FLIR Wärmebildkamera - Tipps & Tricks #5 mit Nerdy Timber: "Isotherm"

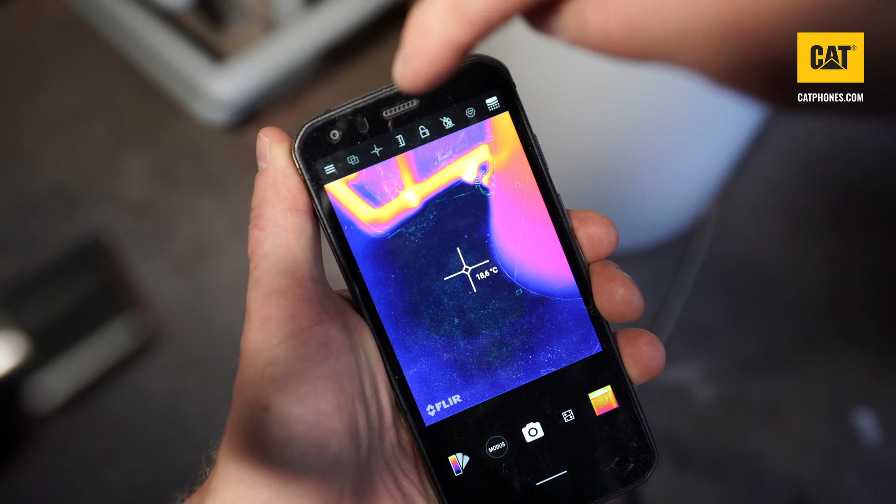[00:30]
Die IR-Skala wird auf der rechten Seite dargestellt und zeigt die Beziehung zwischen den erfassten Temperaturen und den im Bild dargestellten Farben.
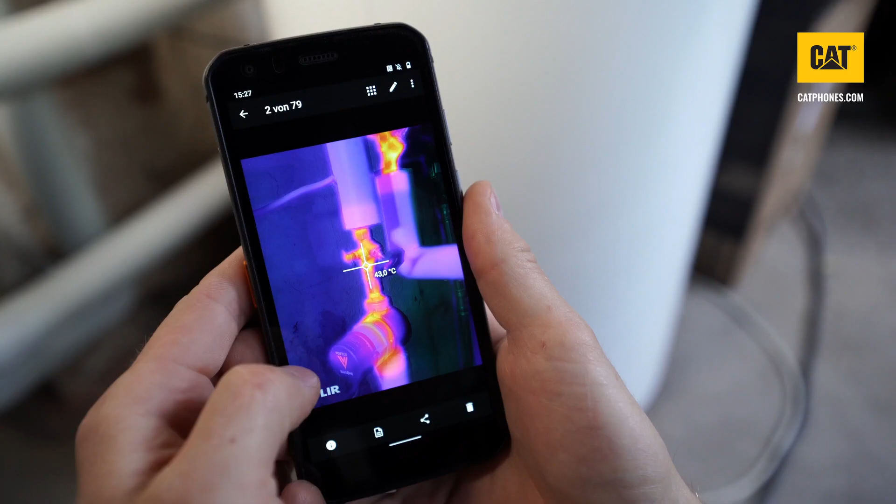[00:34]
In einem anderen Video kannst du dir anschauen, was das Schloss mit diesen Werten zu tun hat.
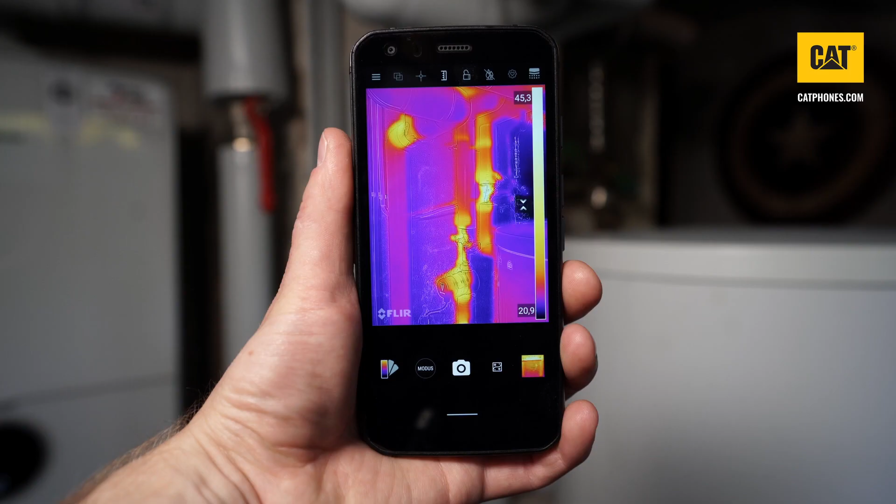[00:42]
Die IR-Skala gibt dir die Möglichkeit, durch Halten und Verschieben der Farbskala einen eigenen Wertebereich festzulegen, der die obere oder untere Gänze der farblich dargestellten Temperaturen festlegt.
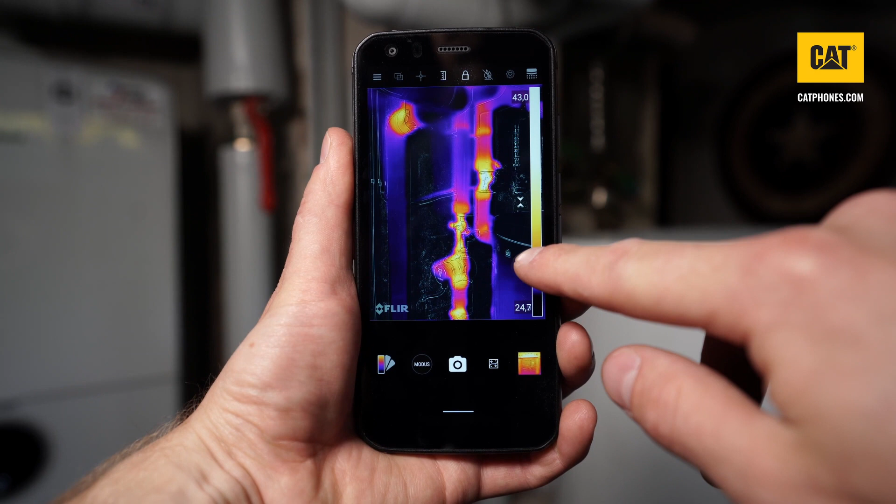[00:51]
Das heißt, dass du manuell die Ober- und Untergrenze des Messbereichs einstellen kannst.
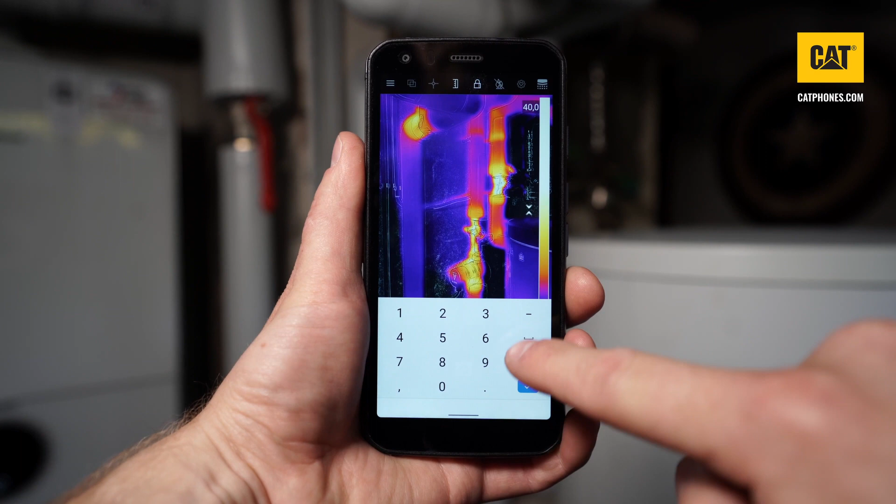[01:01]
Anstatt zu wischen, kannst du auch die Werte antippen und manuell eingeben. Alles, was ober- bzw. unterhalb des eingestellten Bereichs gemessen wird, wird grau dargestellt. So siehst du auf den ersten Blick, was für dich von Interesse ist.
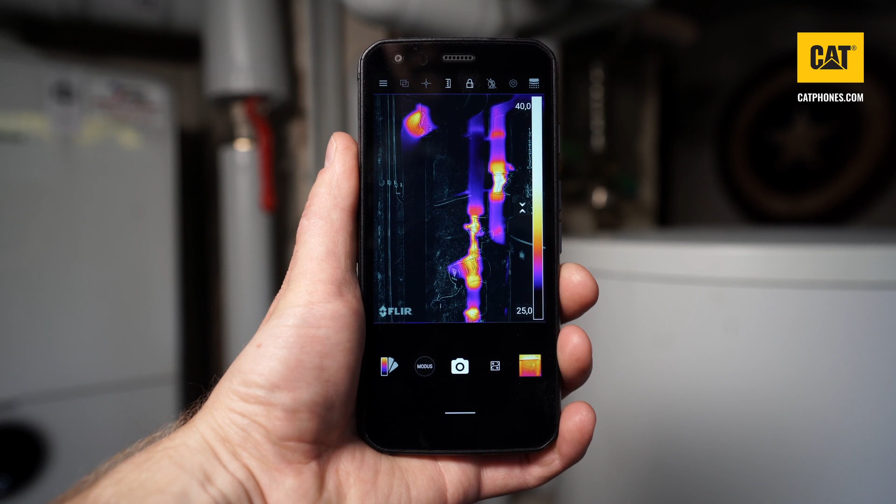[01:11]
Hierbei wird automatisch die Temperaturbereichssperre aktiviert. Wenn du diese wieder löst, werden deine Einstellungen zurückgesetzt und wieder veränderlich geschaltet.
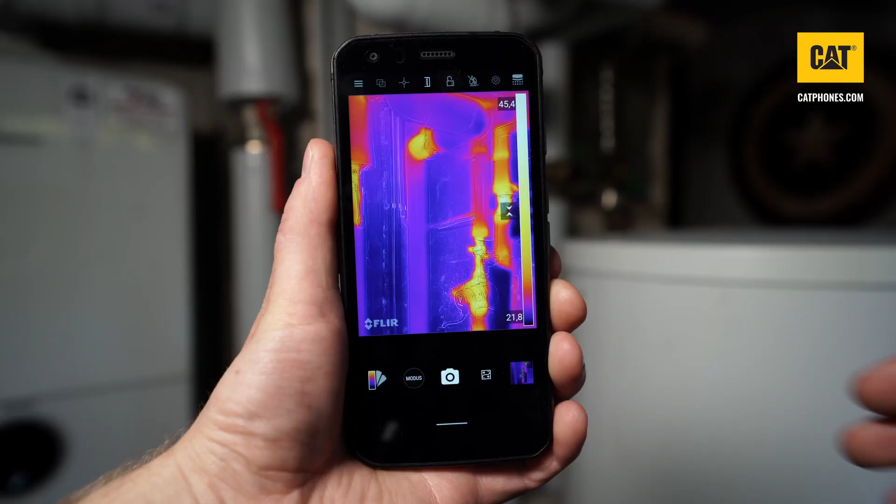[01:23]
Als nächstes werfen wir einen Blick auf das Menü für Isotherm und Alarm.
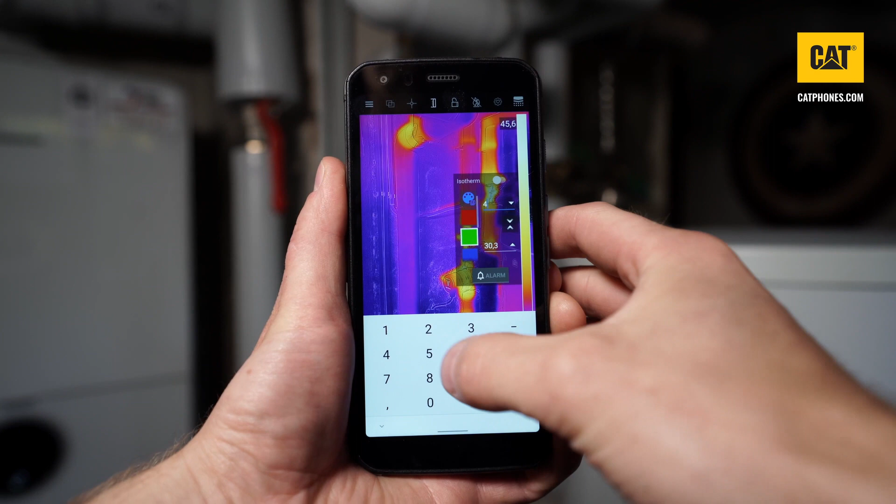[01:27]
Hier kannst du Temperaturbereiche mit Ober- und Untergrenze definieren.
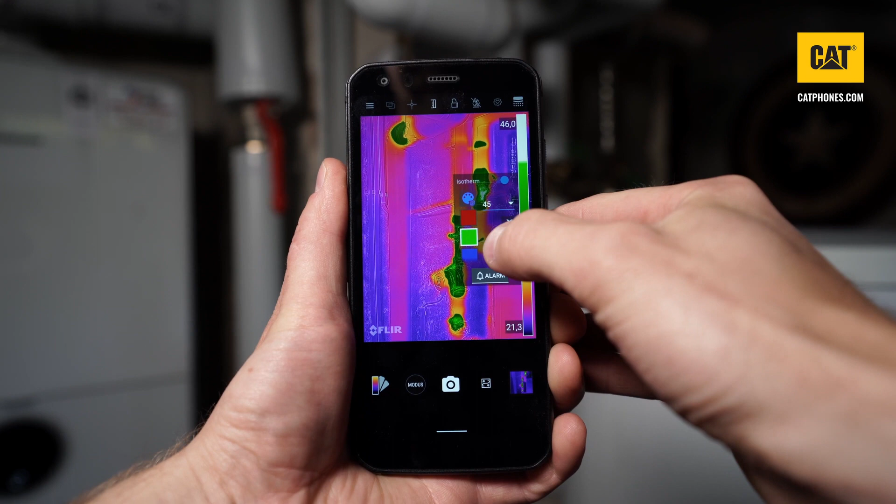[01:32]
Über die Farbfelder auf der linken Seite wird bestimmt, in welcher Farbe der ausgewählte Temperaturbereich dargestellt werden soll.
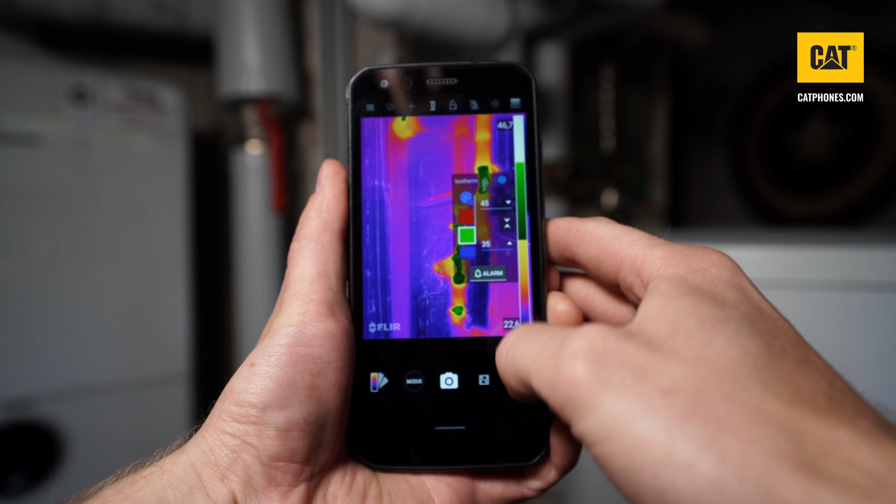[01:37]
Wird ein Objekt mit einer Temperatur außerhalb eines definierten Bereichs erkannt,
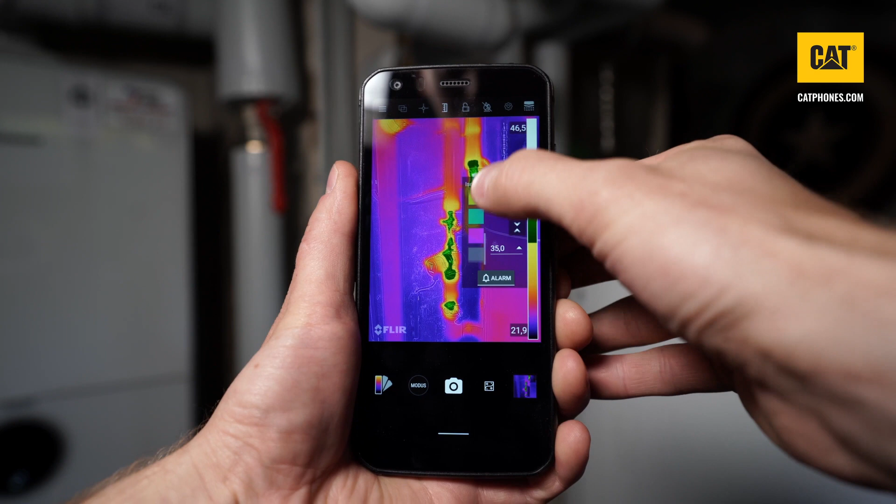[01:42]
wird es in einer anderen Farbe angezeigt. Um eine Über- bzw.
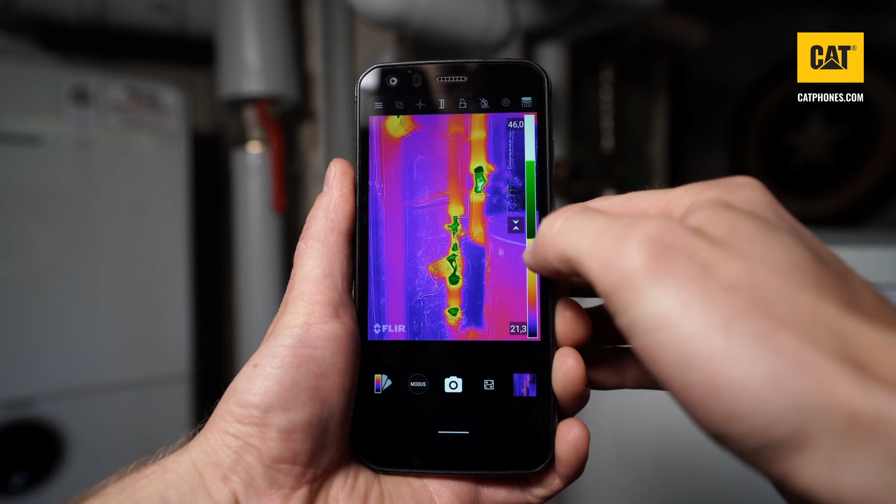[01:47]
Unterschreitung nicht zu verpassen, kannst du unter Alarm Automatisierung auswählen.